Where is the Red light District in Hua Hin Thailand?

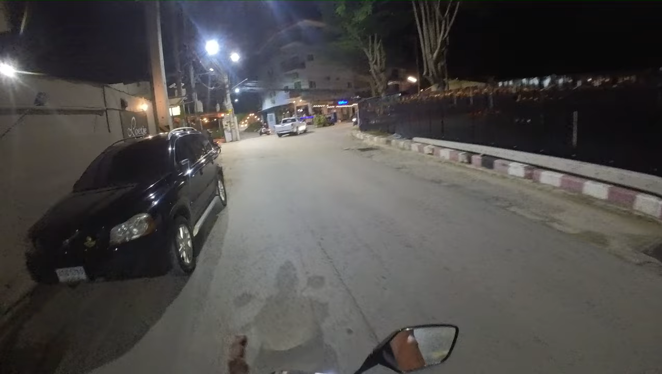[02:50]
Go right, or we can go left, but we're going to go right first. Been riding long, mate. Oh, shaggers!
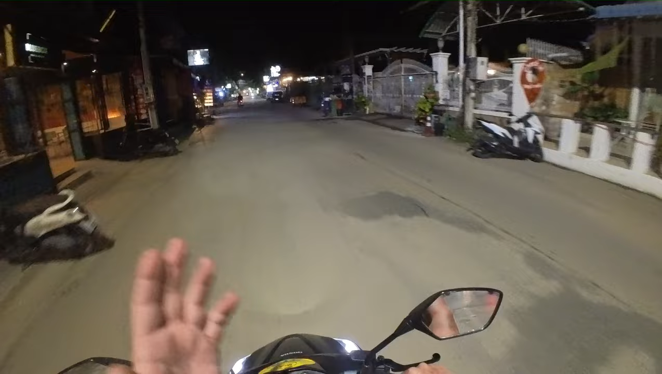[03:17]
Not a lot of action down here, but nonetheless, we'll have a bit of a look.